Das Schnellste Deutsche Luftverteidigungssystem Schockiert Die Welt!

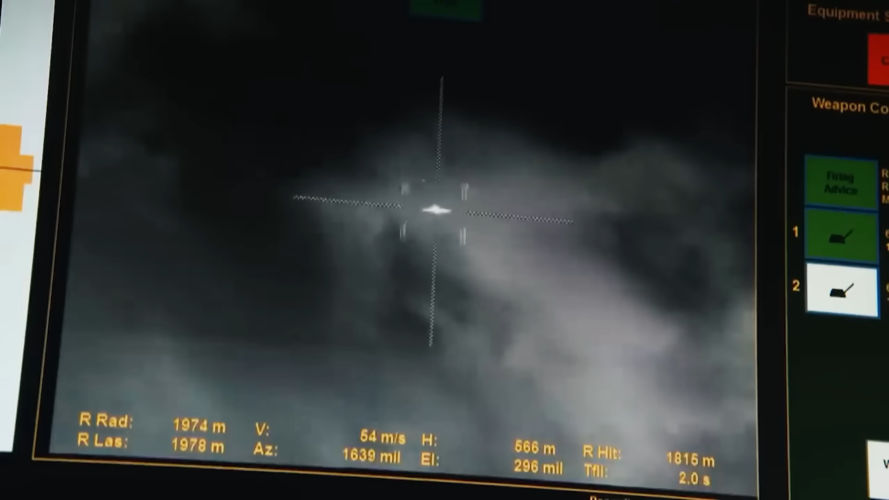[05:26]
Der ballistische Rechner, der Daten vom Laserentfernungsmesser erhält, berechnet die Flugzeit des Geschoss bis zum Ziel.
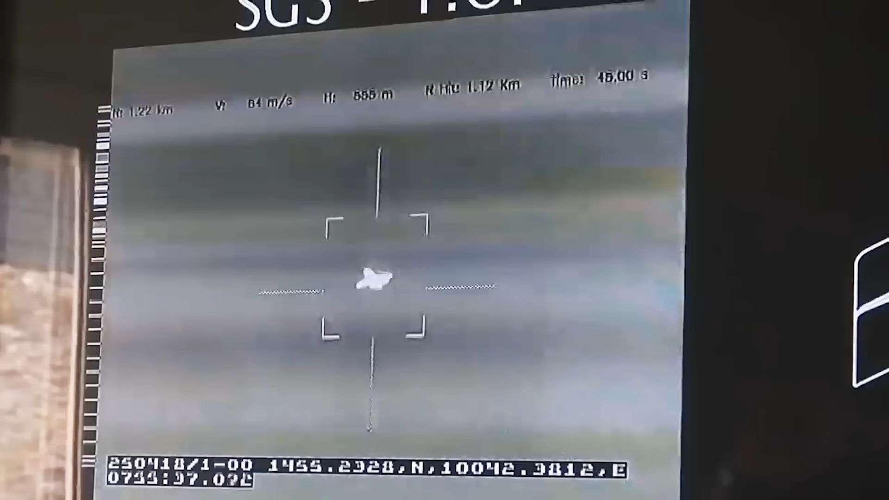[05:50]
detonieren und stößt 152 Geschosselemente von je 3,3 Gramm aus dem Geschosskörper,
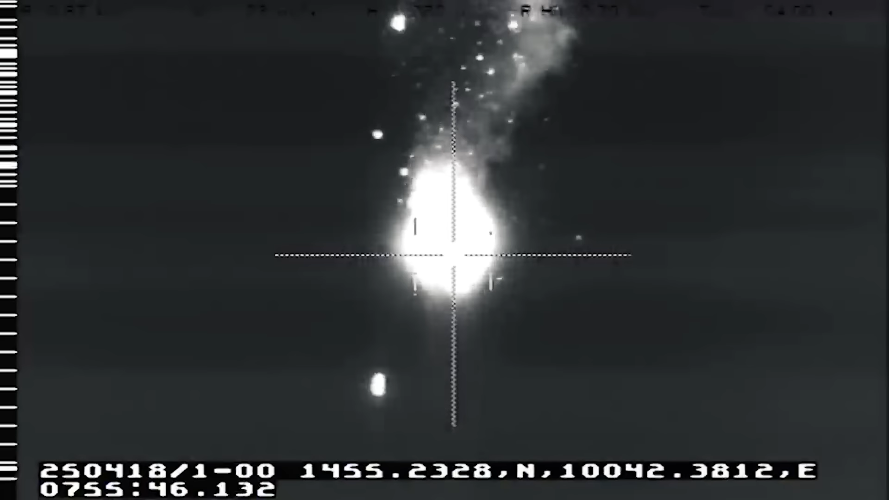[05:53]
der einen Kegel in die Richtung des Ziel bildet.
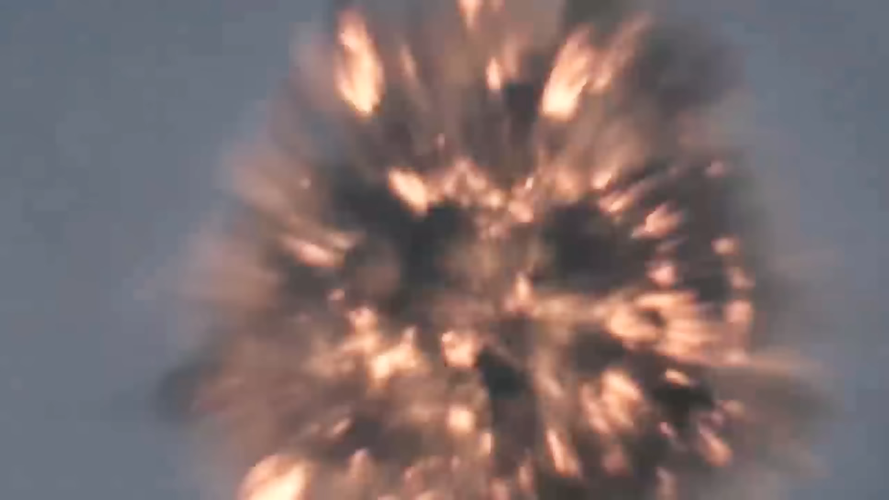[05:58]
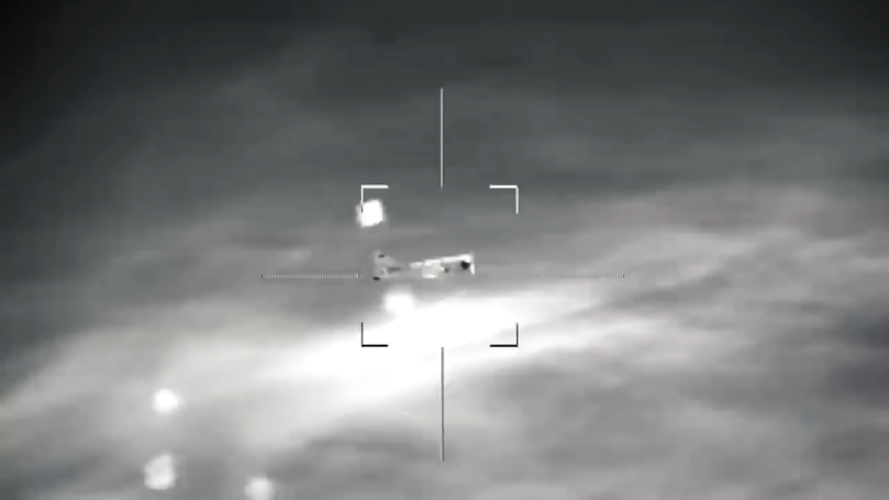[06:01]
In der Praxis erfolgt die Detonation in einer Entfernung von 10 bis 30 oder 40 Metern vom Ziel.